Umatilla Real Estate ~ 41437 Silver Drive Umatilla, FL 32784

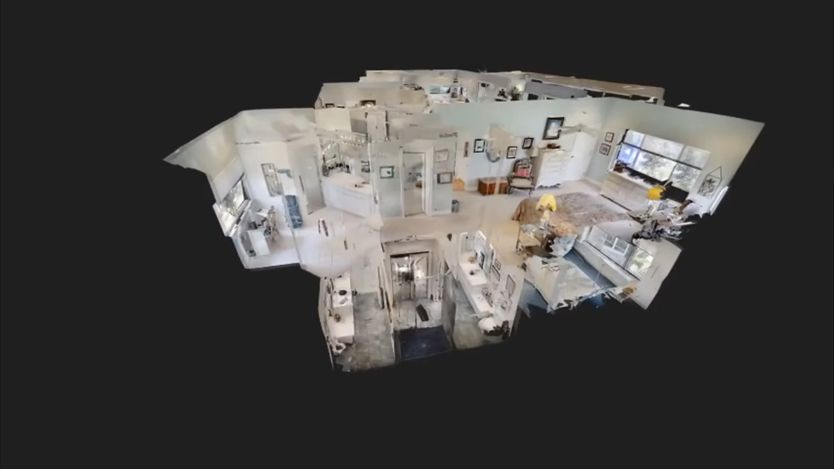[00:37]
Inside is a lit-filled, wide-open floor plan with stunning panoramic south Twin Lake views.